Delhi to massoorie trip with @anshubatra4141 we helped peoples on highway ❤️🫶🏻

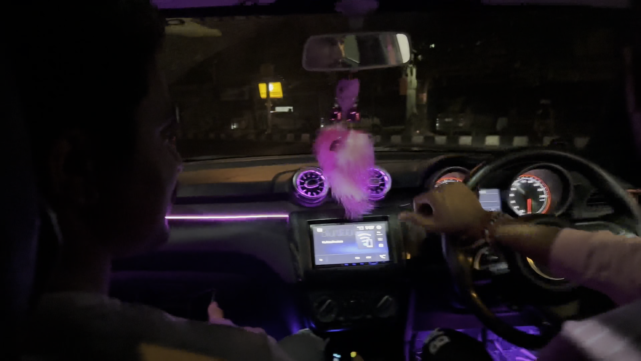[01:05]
चलो चलो, ये देखो हमारी गाड़ी निकल चुकी है, ये हमारी कई बाइक निकल।
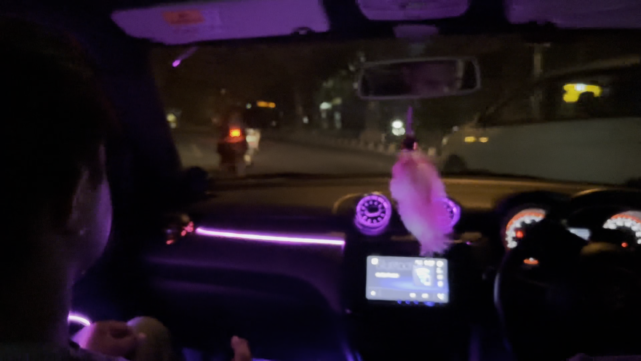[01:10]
चलो चलते हैं गाइस, दिखाते हैं, वहाँ मिलते हैं।
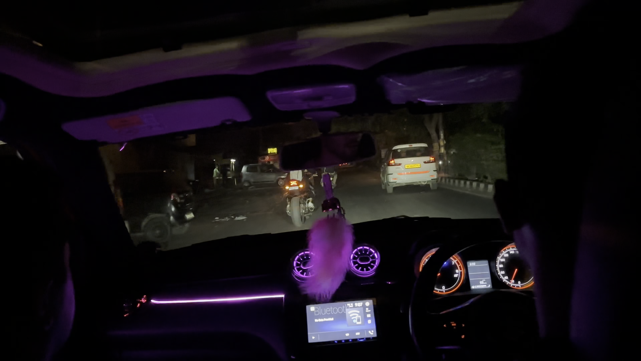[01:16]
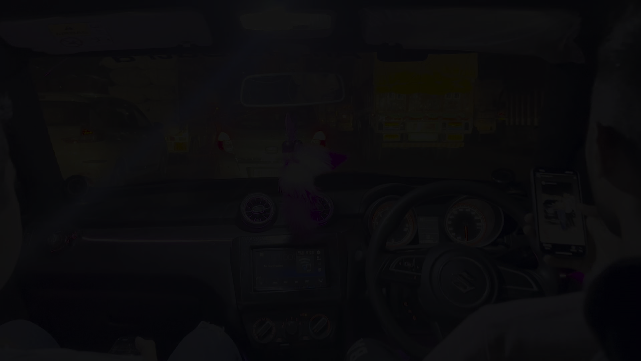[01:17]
चलो गाइस देखो, हम तो जाम में फंस चुके हैं।
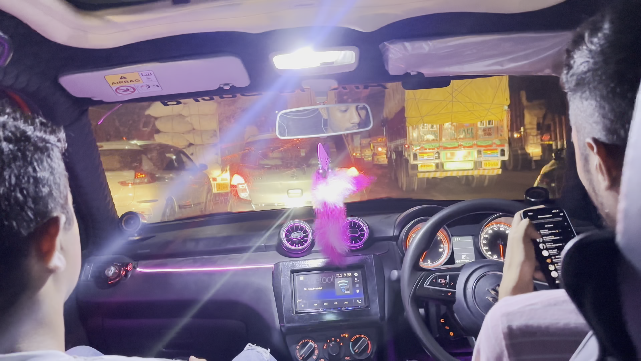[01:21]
हम अभी हमने बाईपास क्रॉस किया था, ये देखो दिल्ली का जाम। बताओ अभी तो 12 भी नहीं बजे हैं, 12 बज गए, 12 बज गए, 12 बजे जाम देखो गाइस, क्या जाम। हाँ, नो एंट्री खुल गई, देखो ट्रकों का जाम देखो।